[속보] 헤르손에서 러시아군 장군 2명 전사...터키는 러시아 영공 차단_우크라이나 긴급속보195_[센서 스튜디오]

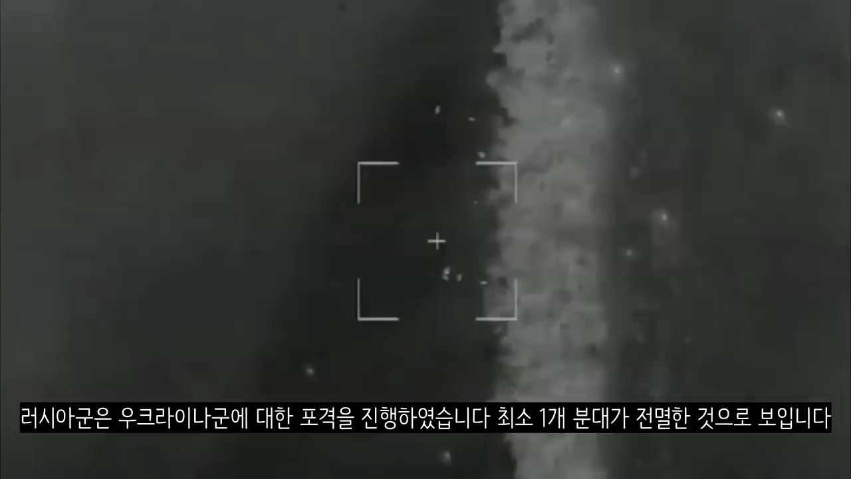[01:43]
러시아군은 우크라이나 군에 대한 폭격을 진행하였습니다. 최소 1개의 분대가 전멸한 것으로 보입니다. 러시아 가즈트럭입니다. 우크라이나 군의 기습 공격을 받아 파괴된 모습입니다.
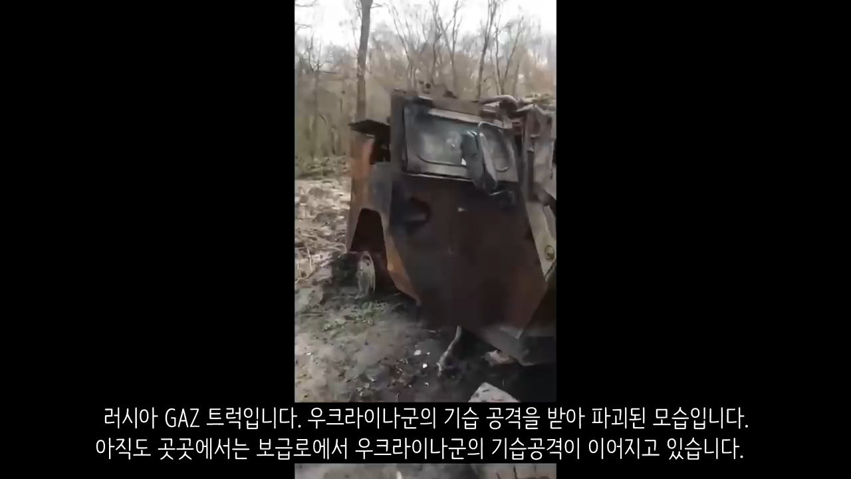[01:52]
아직도 곳곳에서는 보급로에서 우크라이나 군의 기습 공격이 이어지고 있습니다.
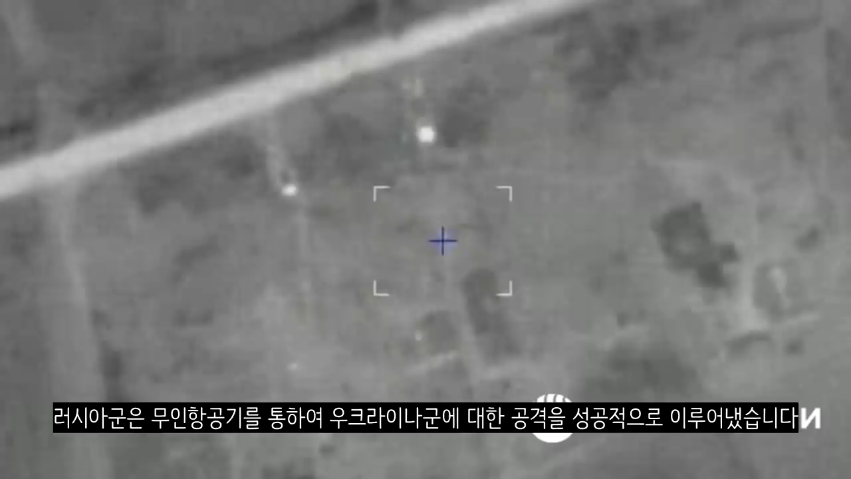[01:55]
러시아군은 무인 항공기를 통하여 우크라이나 군에 대한 공격을 성공적으로 이뤄냈습니다.
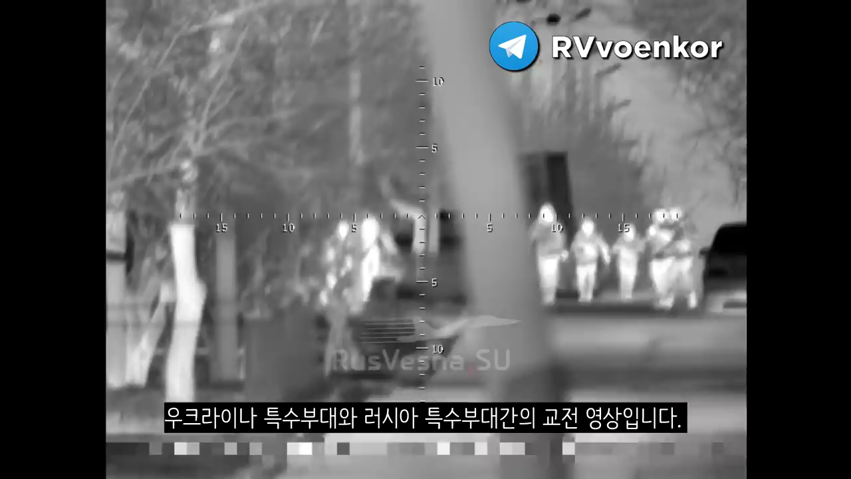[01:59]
우크라이나 특수부대와 러시아 특수부대 간의 교전 영상입니다. 러시아 특수부대는 우크라이나 특수부대에 대해 매복 공격을 했다고 합니다. 전투 결과가 어떻게 됐는지는 확인이 안 됐습니다. 러시아인으로 이루어진 우크라이나 군의 러시아 자유군단입니다. 이들은 오늘 매복 및 공세 전술 훈련을 받았다고 합니다.